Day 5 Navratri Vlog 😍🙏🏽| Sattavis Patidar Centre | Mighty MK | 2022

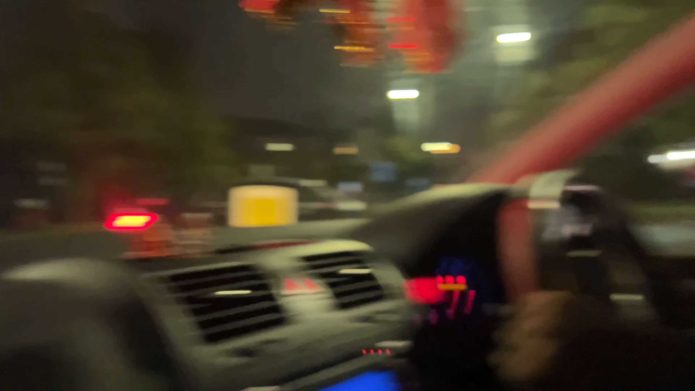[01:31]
Just look at the traffic there. I hope we get the tickets, man. I'm doubtful that we will get it. Because of you, yeah, guy behind the camera, you really need to fix up your timing.